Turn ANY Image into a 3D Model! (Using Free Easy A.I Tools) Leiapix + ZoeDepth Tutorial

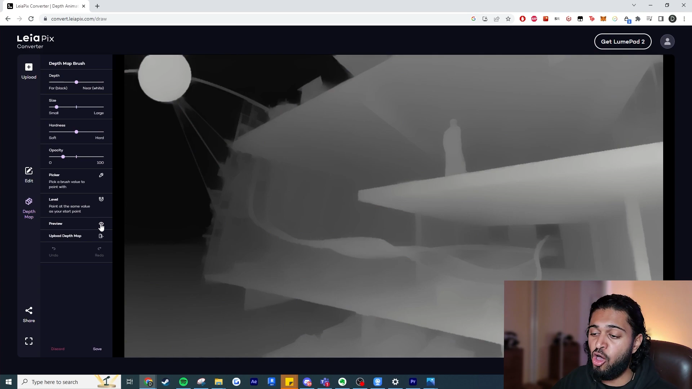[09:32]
we can see our sun's walking a bit more and this is why you would need to edit your depth map this is why i've shown you the editor but overall this is to me this is amazing the fact that it's done all of this automatically and i've just taken this image and i can now upload this on my social
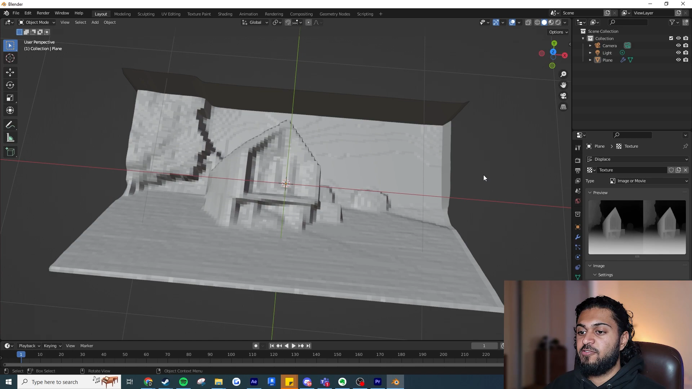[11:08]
image right so if we hover around here you can see it works pretty well so if i go here and if i just click on this again if i click on the um
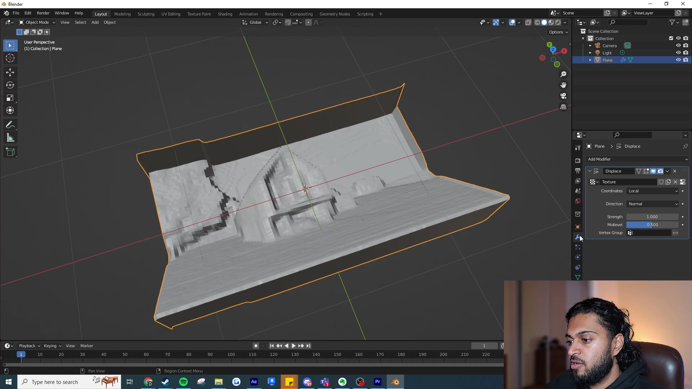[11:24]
sorry the spanner and if i now click add modify it if i hit something uh such as subdivision here wherever it is subdivision surface there we go we can see it's a bit smoother